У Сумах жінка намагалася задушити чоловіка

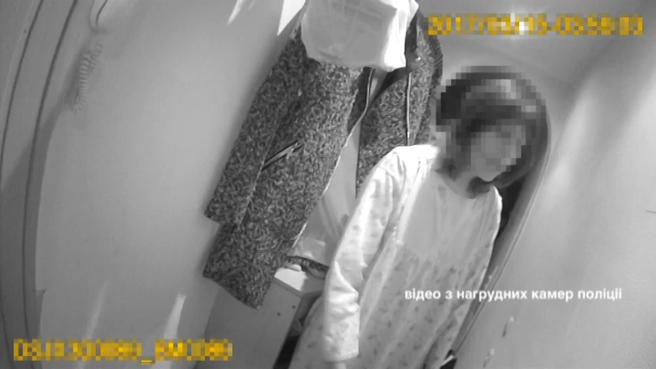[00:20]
Ви не повірите, це колишній дружина і чоловік. І вона його душить.